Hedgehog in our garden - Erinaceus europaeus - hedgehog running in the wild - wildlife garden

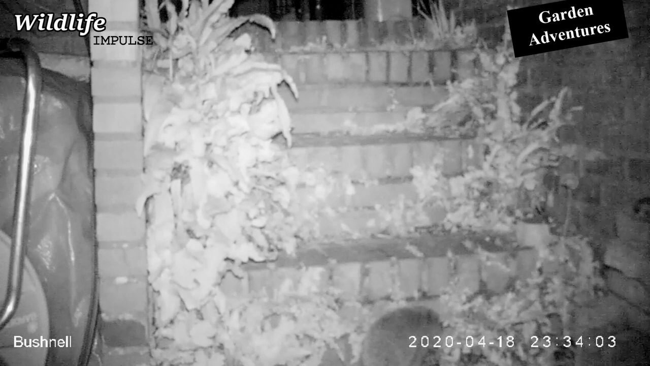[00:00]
Good morning legends! Welcome to Garden Adventures with Wildlife Impulse. After I had found a conspicuous scat on our stairs in the garden, I put out my trail camera. After one night, my thoughts were confirmed. We had a hedgehog in our garden. You can recognize the hedgehog straight away because of their spines.
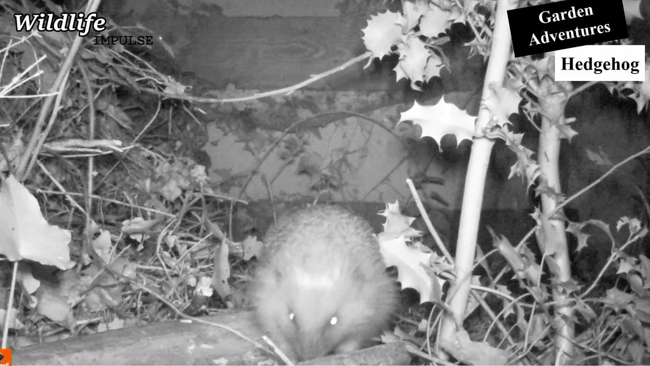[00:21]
Hedgehogs are insectivores measuring around 25 cm and have a weight of more or less 1 kg.
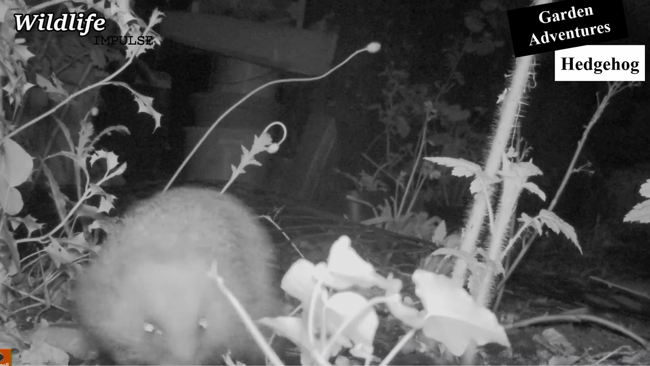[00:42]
They are also found in urban areas.
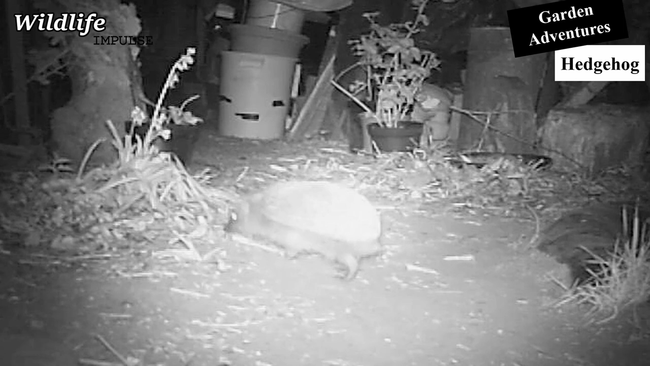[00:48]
Hedgehogs have an excellent smell to detect prey.
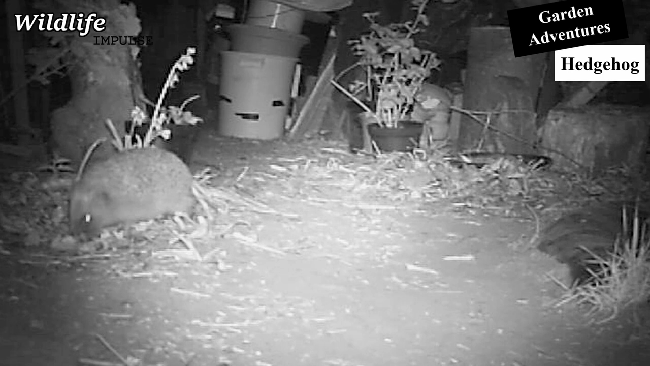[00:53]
They feed mostly on worms, snails, beetles, caterpillars, but occasionally go for eggs, rodents or mushrooms. They can eat up to 50 grams of food each night. Hedgehogs are mostly active during the night and in the twilight zones. On average, hedgehogs move around 3 km per night. So they need more than one garden to run around for potential food sources.
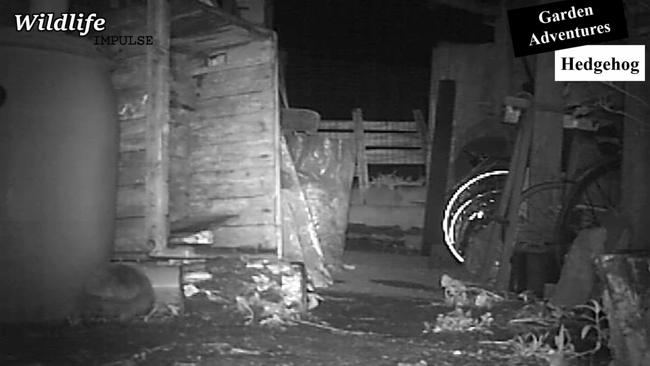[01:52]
Next up, I wanted to figure out where the hedgehog was leaving our garden. It seems like it found a way out.
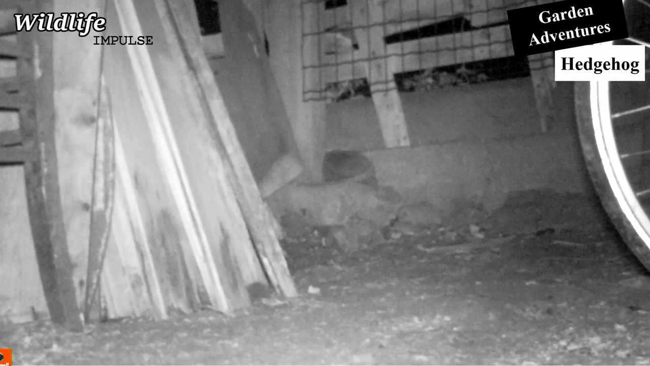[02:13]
It's coming in an outdoor garden multiple times each night.
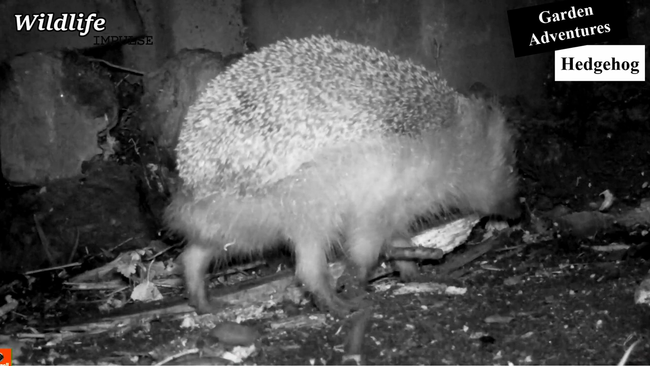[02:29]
Foxes and badgers are the biggest natural enemies of the hedgehog. But this predation isn't the biggest issue. As for many species, humans are the biggest enemies. Traffic causes a lot of hedgehogs dead every year. In Belgium, it's calculated to be around 250 000 individuals yearly.